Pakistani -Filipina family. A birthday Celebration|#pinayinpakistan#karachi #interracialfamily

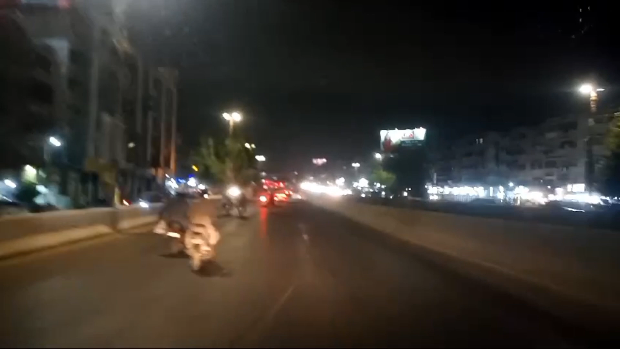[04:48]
here in Karachi City, and this is how Karachi City looks like during night time. Traffic is so heavy at this time.